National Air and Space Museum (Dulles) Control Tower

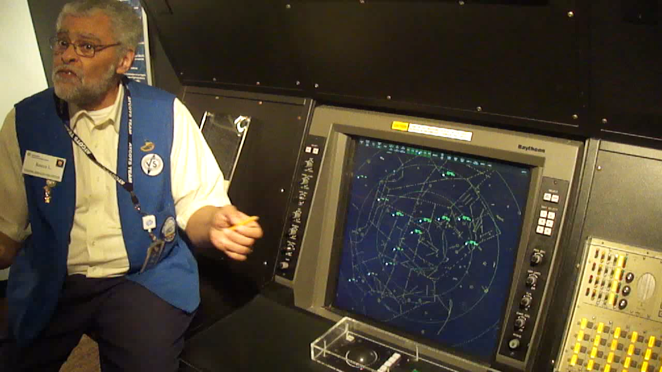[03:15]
Now he's been told to fly right down the center of that invisible highway.
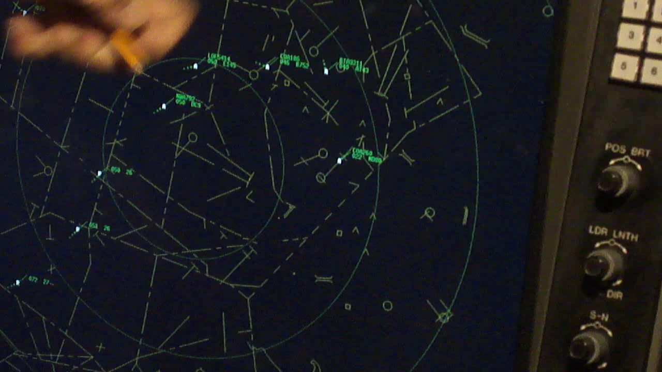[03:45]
In this case, please remember, control tower.
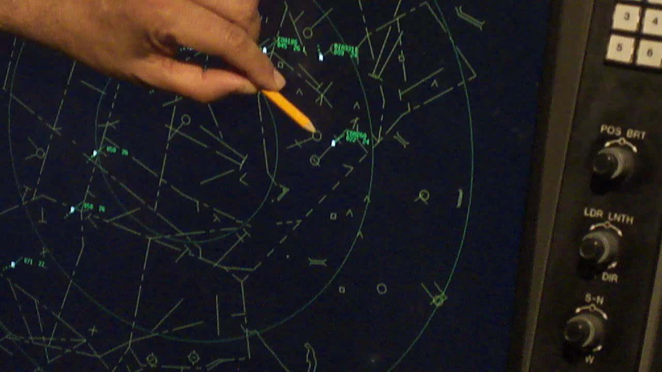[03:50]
He's switching frequencies now and announcing Newark tower. Continental 260 is with you on Final Everybody. What are those three words that every pilot loves to hear? The tower is going to say back to you and you are...
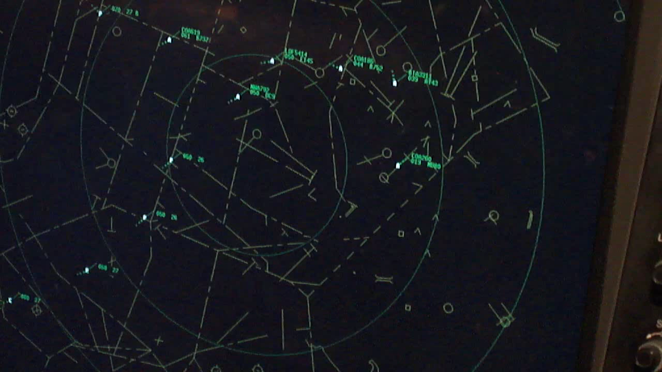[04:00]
Clear to land. Aren't those lovely words clear to land?
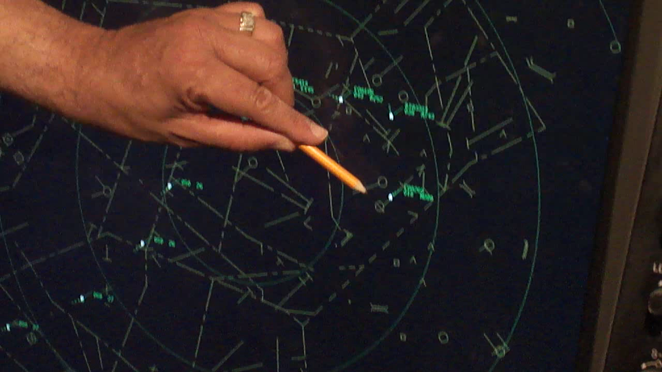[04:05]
But approach is going to keep him on the screen until he gets to that tiny little circle. Anyone ever heard of the outer marker?
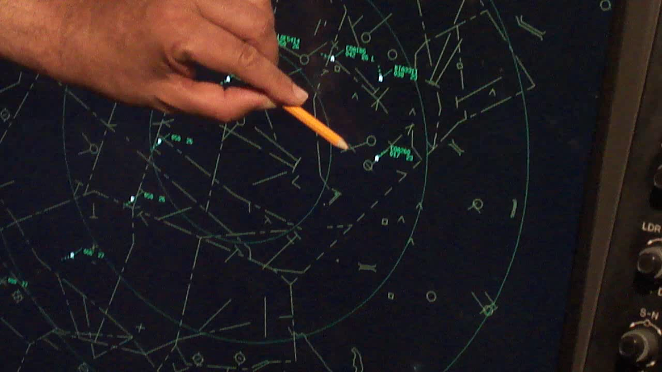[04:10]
Yes. Outer marker. There's a pilot right there. At that point, he's less than five miles from the end of the runway. If it's a gorgeous day out like today and the guy in the tower goes up and see aircraft,
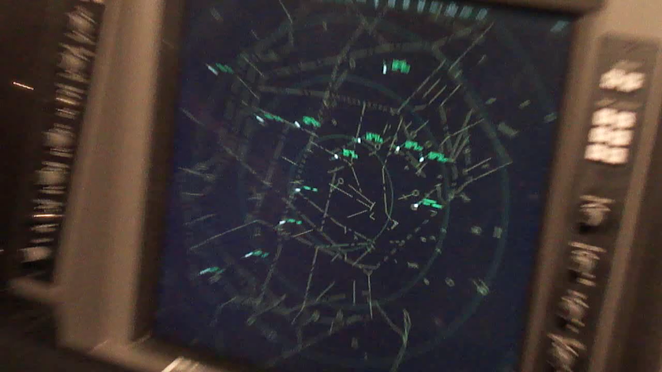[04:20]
he'll probably clear him for what kind of approach? Visual. Visual approach.
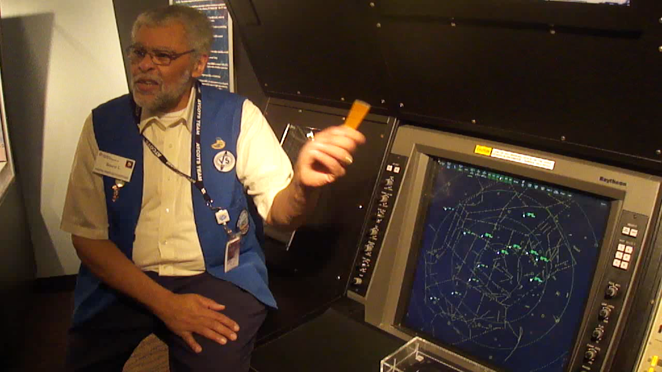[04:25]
Definitely a pilot. Watch this as 260 flies over that outer marker. He is over it right now.
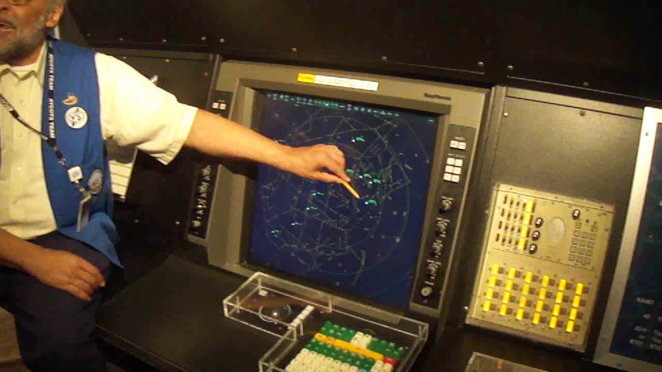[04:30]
Apparently, approach is going to drop him from his screen. He no longer belongs to approach control. Who does he belong to now? Either approach or tower.
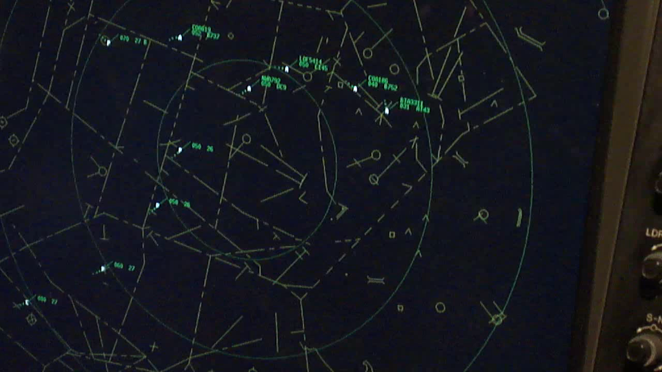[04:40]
Just not approach. Either tower or ground. Which one? Tower first. Tower. Answer my question.
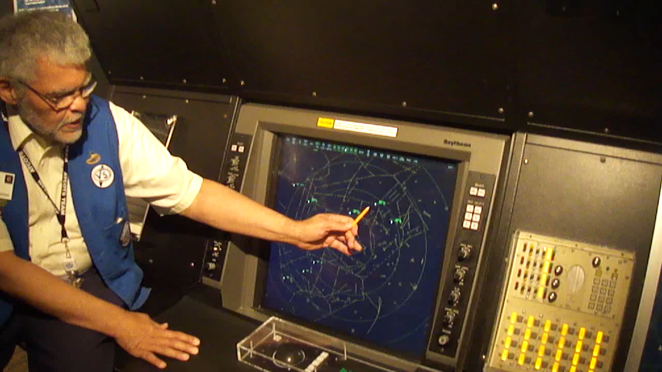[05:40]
We want some questions about air traffic control. Okay. Please note. You see the A's here? Just those white A's.
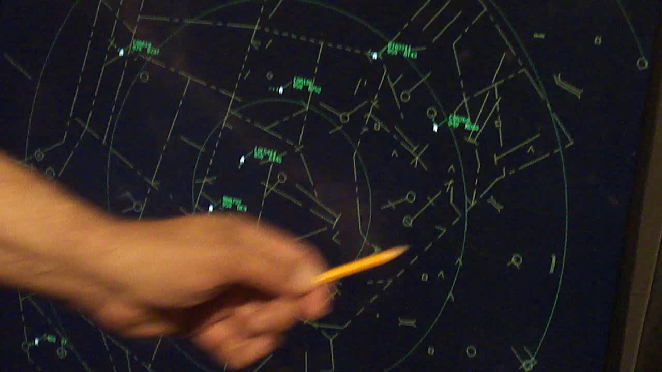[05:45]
These are the only aircraft we're listening to. So, the last guy in line, here's what the first guy hears.
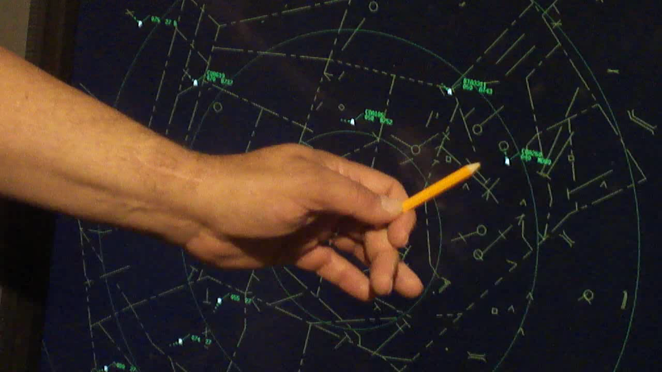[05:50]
Which is why they know what they're going to be told. A lot of it's anticipation. Now, here, note, please, there's a P right here. You see that?
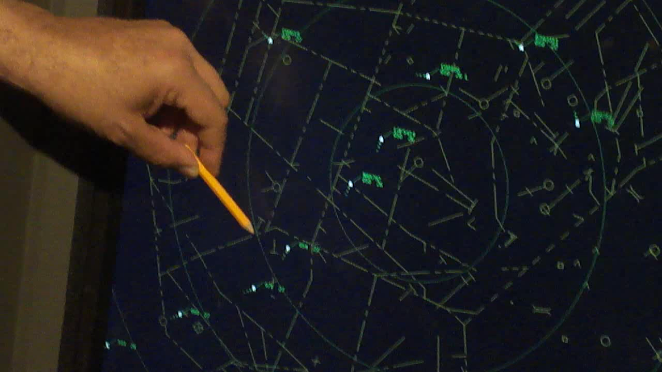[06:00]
Second controller talking with those three. And then another controller is talking with the C's.
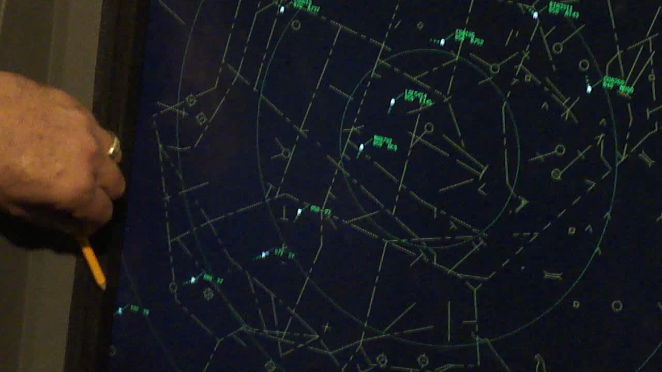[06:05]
Remember my hands? Yeah.
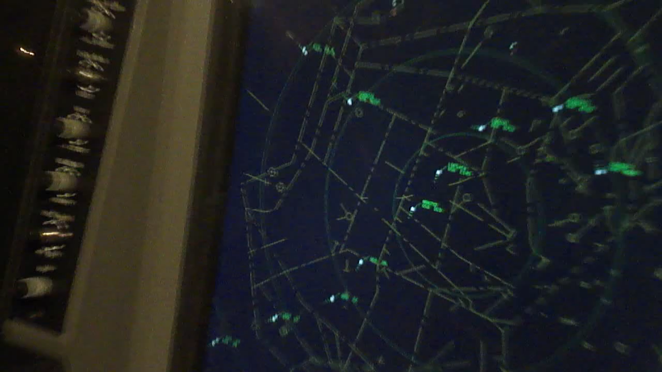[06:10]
The handoff procedure. So, P is, a C is going to hand off to P. P eventually is going to hand off to A. A is going to hand off to the tower.
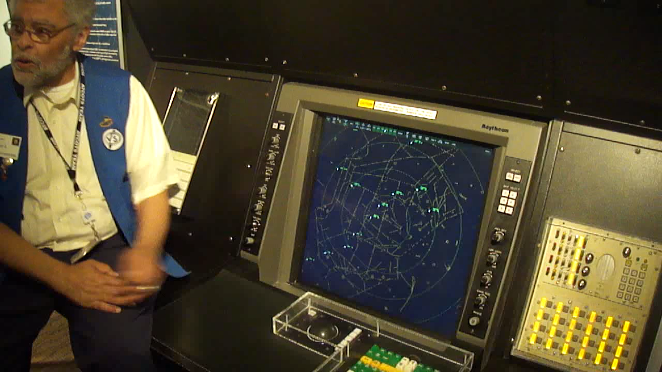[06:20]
More questions. We are here. Please fly. Oh, my gosh. Please do keep in mind, folks, the next time you fly, that there are people who work in windowless rooms just like this. Their only job, keep you safe in the skies. Please, you know, the pilot's not going to like this. But please refresh my memory.
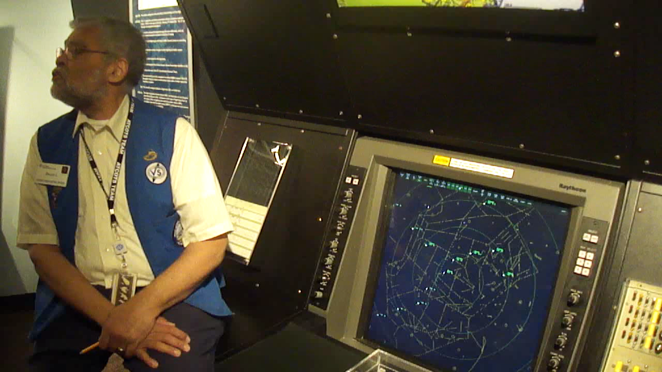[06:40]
What are these guys called? They're called air traffic? Controlers. They control the flight. The pilot just flies that big hot dog. No questions. On the other hand, he has a lot more interest in what's going on than the guy in the windowless room. Oh, no, sir. The guy in this room is keeping you safe. I understand. Thank you.